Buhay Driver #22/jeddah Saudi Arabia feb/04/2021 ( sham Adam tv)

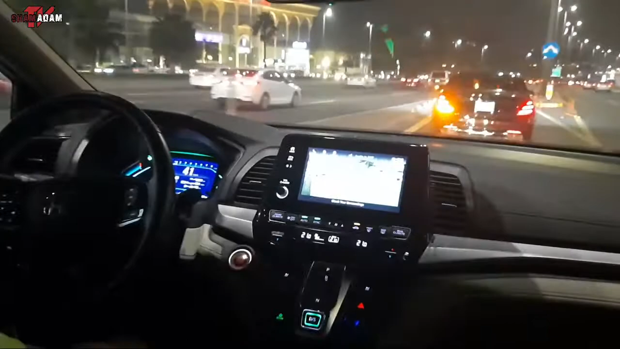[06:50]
Kaya nito, mag-U-turn tayo. So, kailangan makatawid tayo kagad para hindi tayo mahanap. Please pa naman mo sakyan dito kasi maximum speed dito is 100.